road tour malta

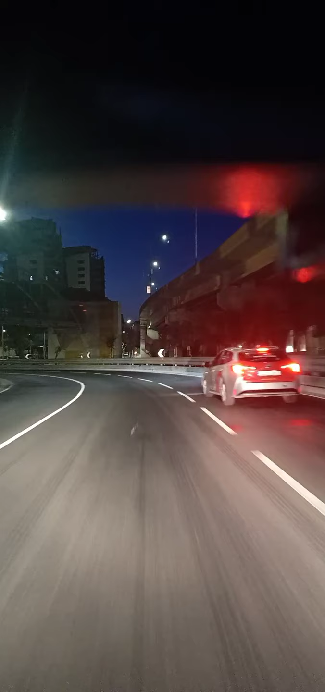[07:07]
pansin nyo guys, talagang naiwas tayo sa bisikleta.
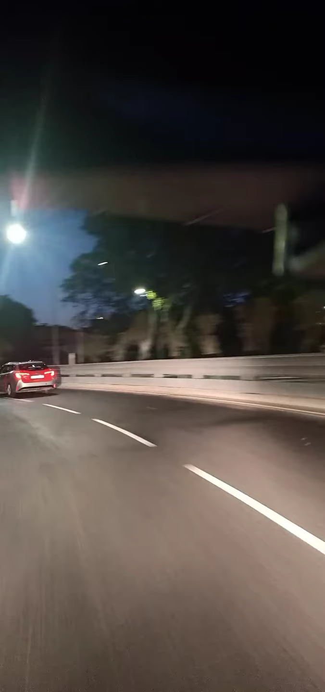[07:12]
Ito more priority na lang yung drive pa bicycle, motorbike, scooter. Talagang malaki ang speed mo natin dyan sa kanila. Kasi dito talagang ano sa kanila. Binibigyan nila yan ang most priority sa kasama. Kita nyo naman, pit road to.